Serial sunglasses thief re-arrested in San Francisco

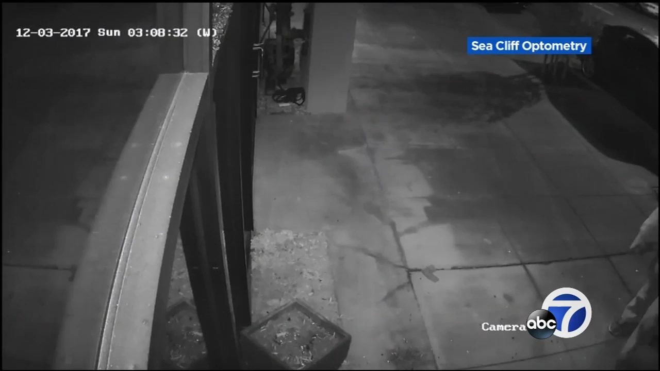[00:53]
In this December surveillance video, you can see a man repeatedly throwing a brick into the window at Seacliff Optometry on Clement Street. After this incident, police arrested Benjamin Chase and an accomplice. Dr.